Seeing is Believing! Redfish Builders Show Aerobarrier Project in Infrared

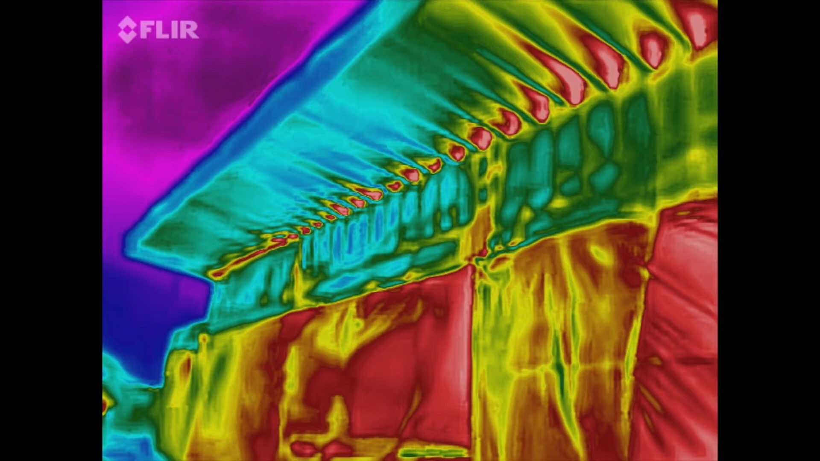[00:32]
The white and red colors show you where the most air is leaking from the inside of the building.
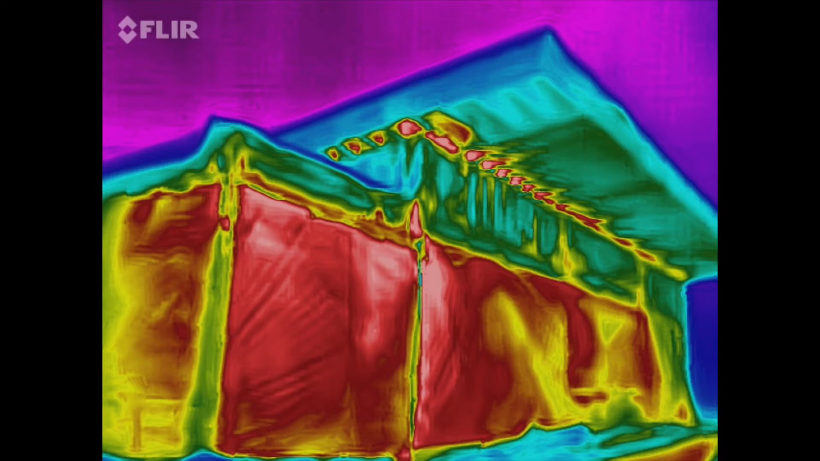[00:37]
Then it goes orange, yellow, green, blue, and purple, which is the outside air.
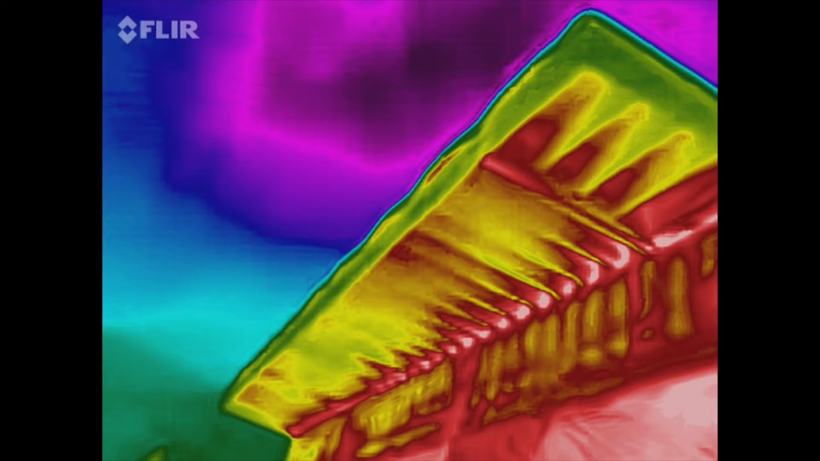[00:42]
Air sealing is one of the most important things we do to buildings. When you air seal, buildings maintain inside air temperature.
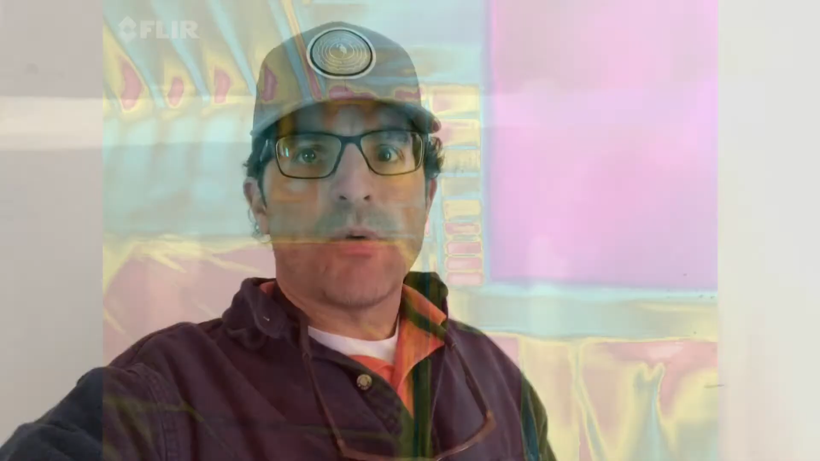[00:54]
I wanted to send a conclusion and show you some videos and pictures of our final seal. So this is the start of the seal. 20 minutes.
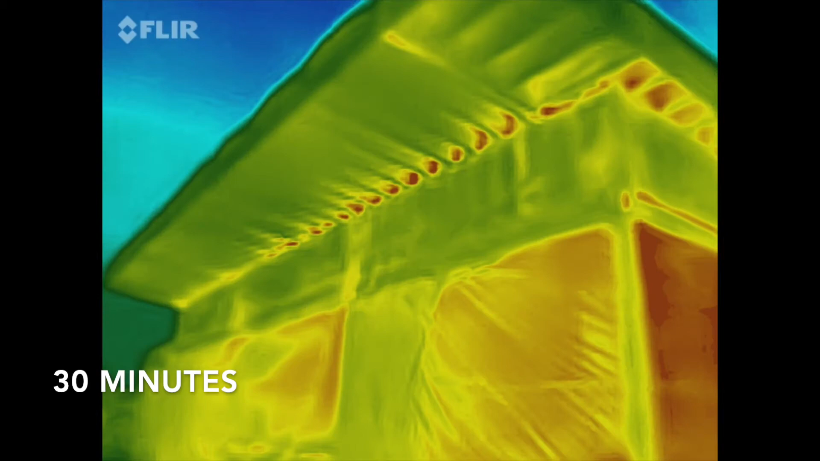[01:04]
30 minutes into the seal. 45 minutes. 65 minutes.
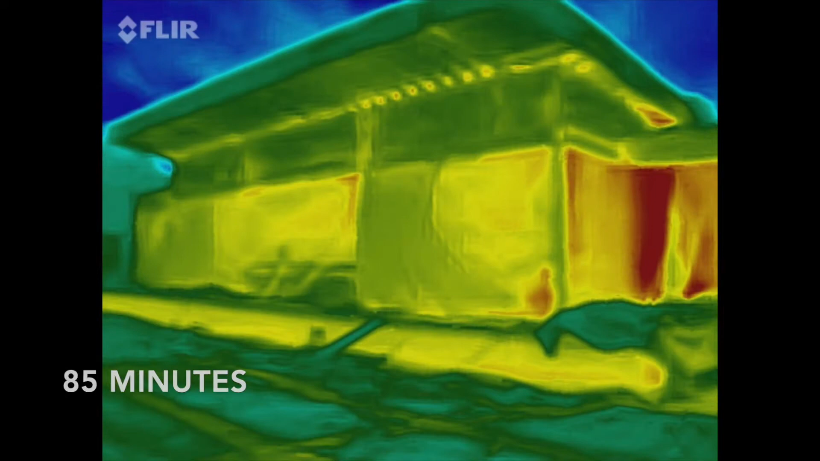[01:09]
85 minutes. 100 minutes. And the final 120 minutes or 2 hours.
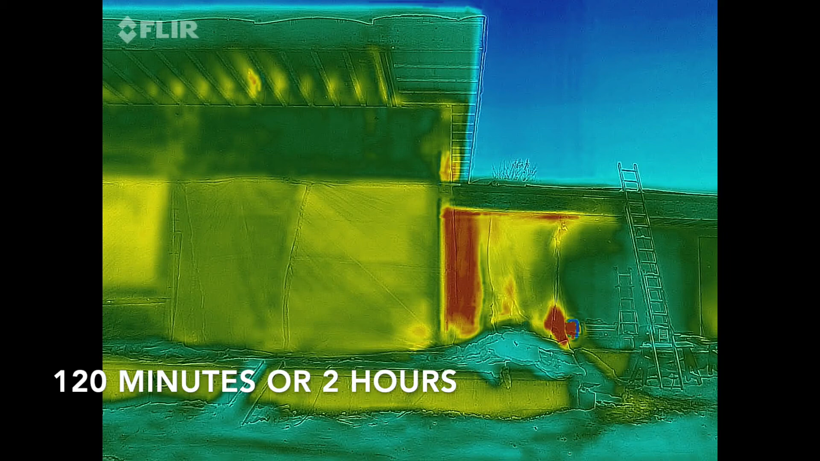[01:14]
Here's the contrast of the before air sealed and the amount of air leaking out of the building.
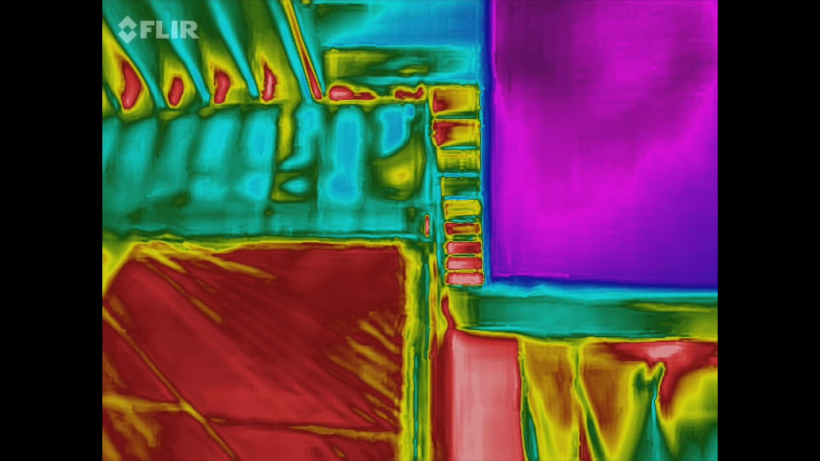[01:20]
This is the result of air sealing with aero barrier after 2 hours.